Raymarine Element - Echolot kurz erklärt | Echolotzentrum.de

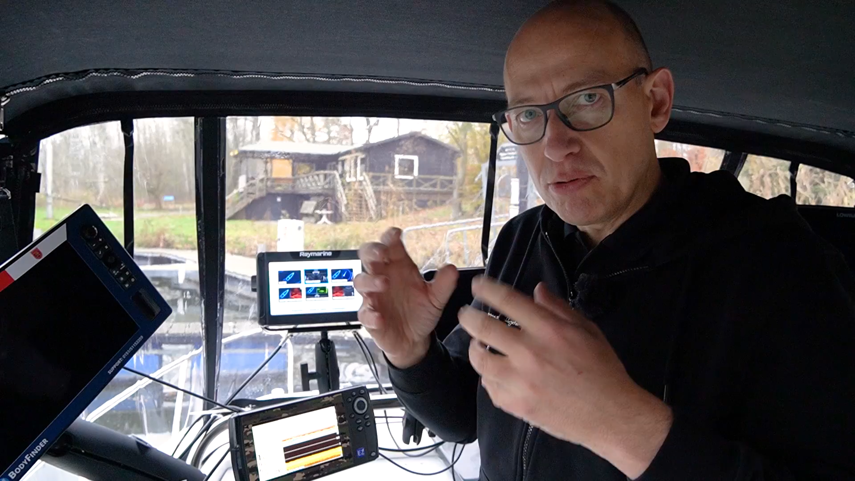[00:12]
zeigen bei einem Raymarine Element. Wir haben stellvertretend für die Element-Serie, die gibt es ja in 7, 9 und 12 Zoll, wir haben hier einen 9 Zoll. Wir sind im Moment im Hafen von Geesthacht. Jetzt bekommen wir nicht die wahnsinnig guten Echolot-Bilder, aber ich kann Ihnen trotzdem zeigen, wie die Menüs aussehen und wie so ein Display funktioniert. Wir haben hier ein Grundmenü, was man sehen kann.
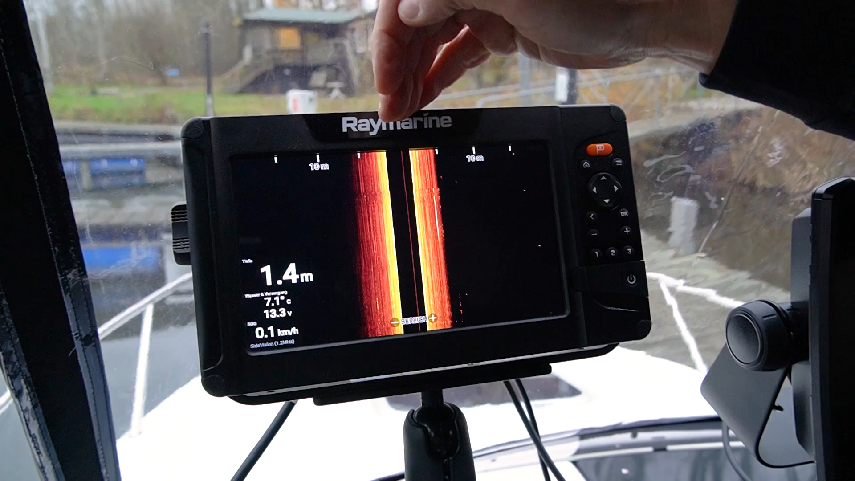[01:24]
On screen: depth 1.4 m, water 7.1°C, speed 0.1 km/h
Side Vision bedeutet, wir können nach rechts und nach links schauen. Jetzt gehe ich hier auf diese drei einzelnen Striche.
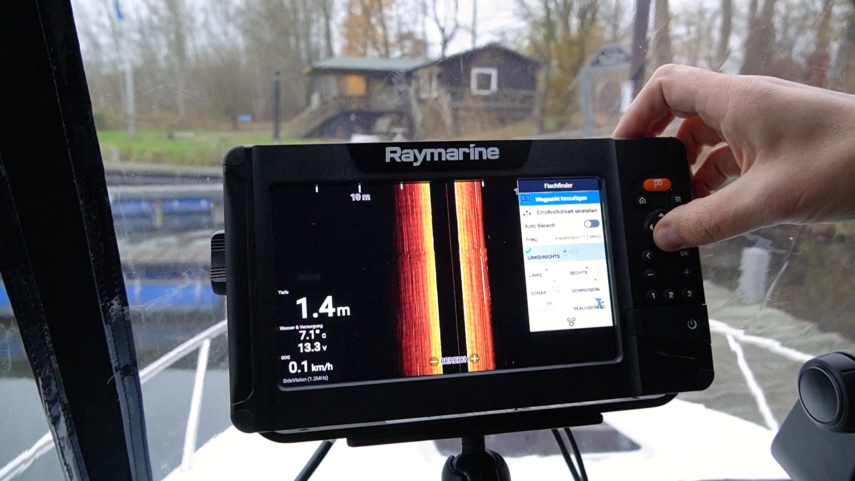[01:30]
On screen: depth 1.4 m, water 7.1°C
Und jetzt kann ich hier einstellen, was ich sehen möchte. Nur nach links, nur nach rechts. Ich kann hier das Sonar aktivieren. Das ist das normale, klassische 2D-Sonar.
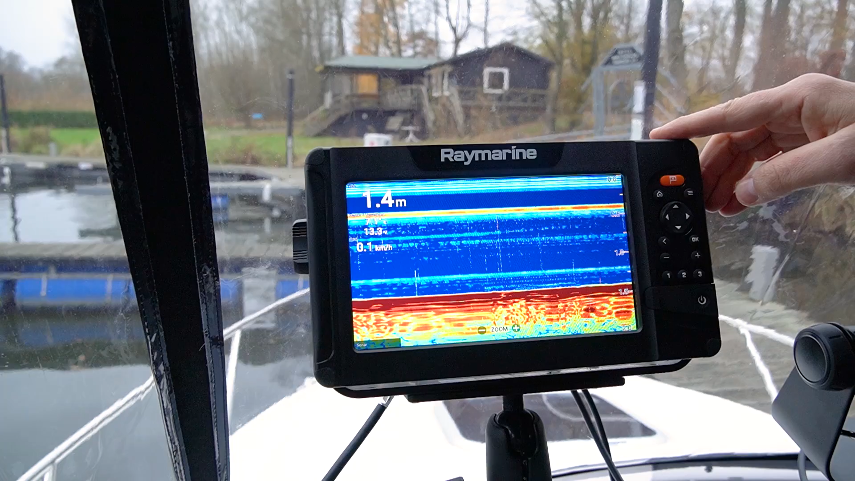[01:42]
On screen: depth 1.4 m
Funktioniert in Norwegen, funktioniert Salzwasser und Süßwasser. Wir haben zusätzlich noch die Downscan-Technik. Downscan bedeutet fotorealistisch direkt nach unten.
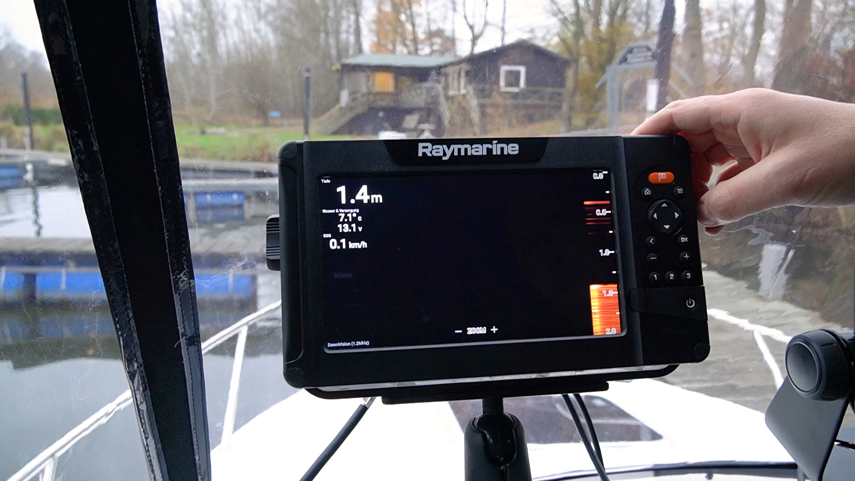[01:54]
On screen: depth 1.4 m, water 7.1°C, speed 0.1 km/h
Man sieht das hier, das sind auch diese neonfarbenen Bilder.
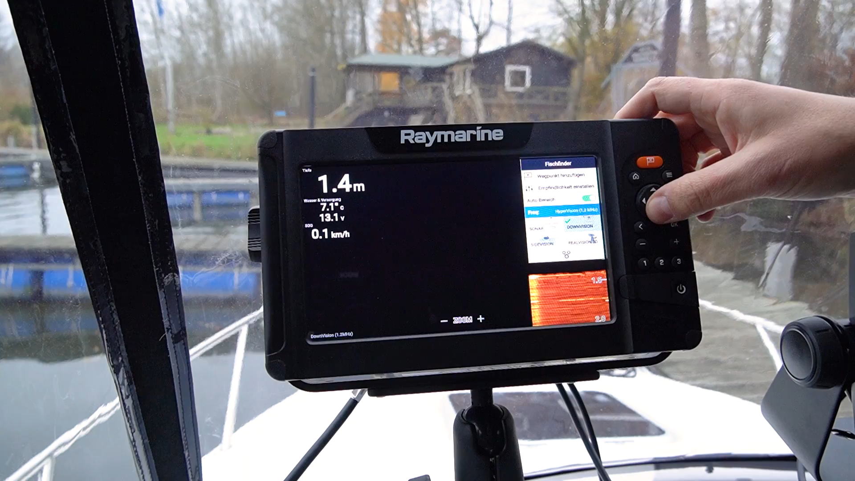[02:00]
On screen: depth 1.4 m, water 7.1°C
Und das ist die Besonderheit von dieser Serie, wir haben zusätzlich noch die Real Vision 3D-Technik. Was bedeutet 3D? Wir sind in der Lage, dreidimensionale Echolotbilder zu bekommen.
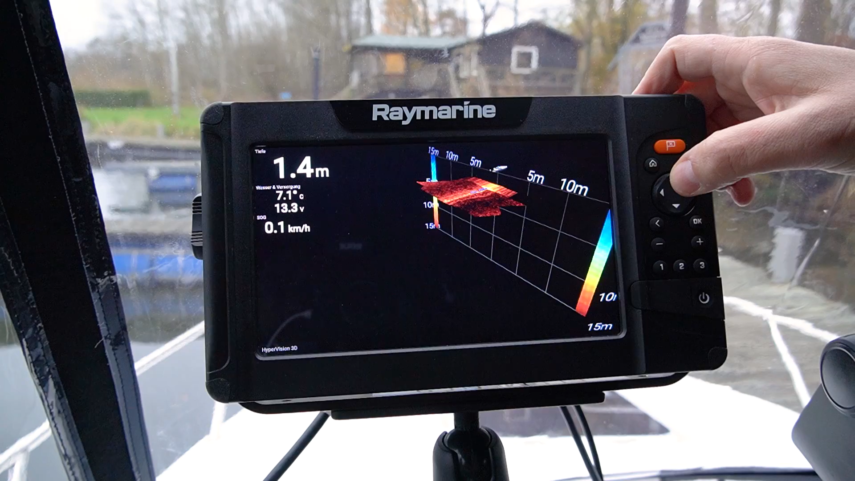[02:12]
On screen: depth 1.4 m, water 7.1°C, speed 0.1 km/h
Tolle Technik ist gerade, wenn man auf Barsch oder auf Felche fischt, ist das eine ganz, ganz tolle Technik.